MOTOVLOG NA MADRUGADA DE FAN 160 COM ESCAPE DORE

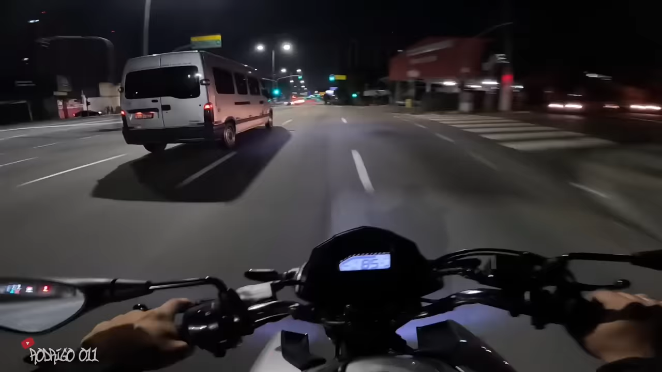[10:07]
Tá, Chave O cara tá vindo atrás, pai Pega não, pai Se fosse 250 Pega não Olha, Chave O cara tá na ponta, pai É uma luz, mano Sei lá se tá engarupado Se não tá Tá com macho Eu tava tacando Pichando, louco
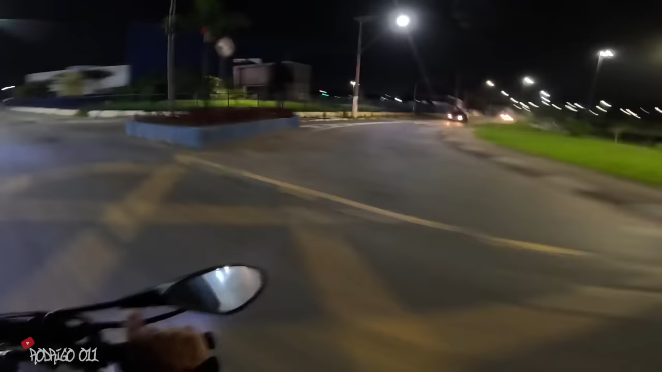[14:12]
Cuidado com o radar aí, cachorro Da selva Ih, tem uma VT ali na frente Será que vai ser papo de enquadro, mano? Tomara que não, né? Vamos ver Vamos avaliar Vamos avaliar, né, pai Você tem comando ali na frente Direto em comando ali, mano Se tiver
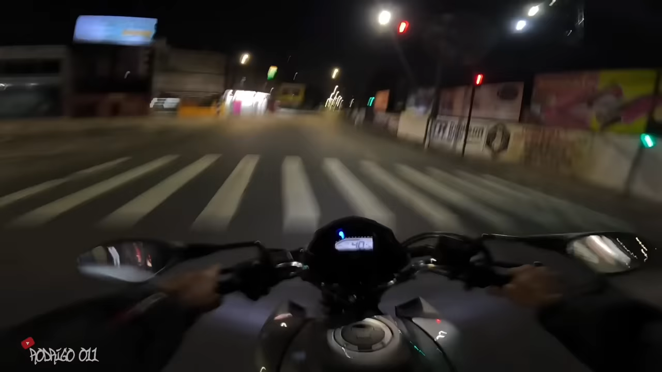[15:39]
Se é a Twister Aqui já é pipoca Mano, que moto que pipoca, parceiro Tá reduzida, mano Pipoca muito, mano Porque pode, né, rapaziada